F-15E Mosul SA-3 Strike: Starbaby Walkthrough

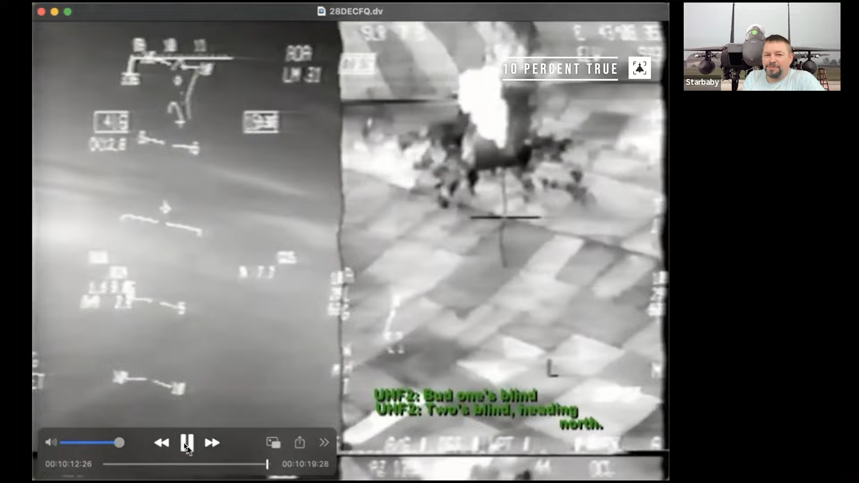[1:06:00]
Looks like after you put six laser guided bombs on it.